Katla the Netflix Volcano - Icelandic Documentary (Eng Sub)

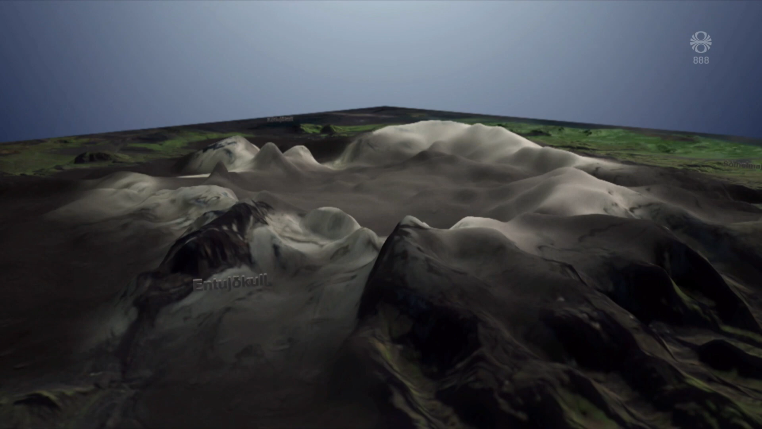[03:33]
Þetta spákort sem verkfræðistofan vatnaskil gerði fyrir almannavarnadelt ríkislauglustjóra sýnir hlaup leiðir í köttlukósum.
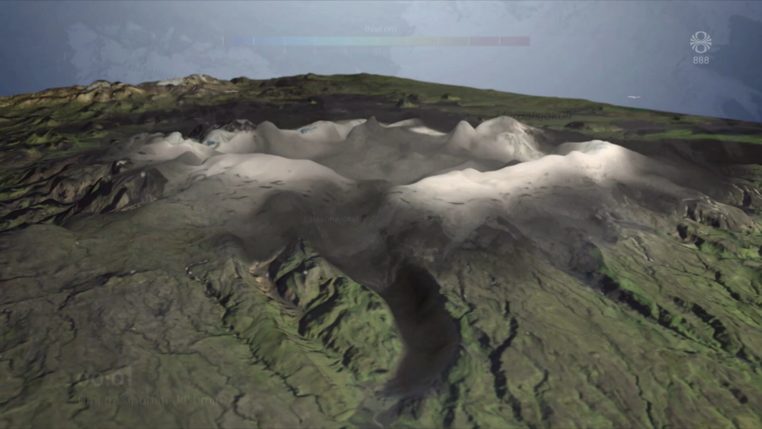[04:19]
Hlaup þar nýður myndi fylla lóni við skriðjökulinn og vatni myndi flæða yfir veginn yfir sólamasand og skóasand og út í sjó.